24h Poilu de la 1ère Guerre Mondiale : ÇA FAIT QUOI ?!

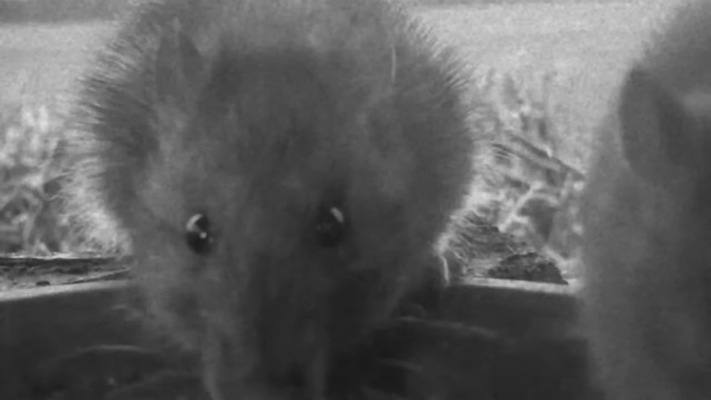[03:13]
Car les rats grouillent dans les tranchées et il n'est pas rare qu'ils viennent mordiller les soldats pendant leur sommeil.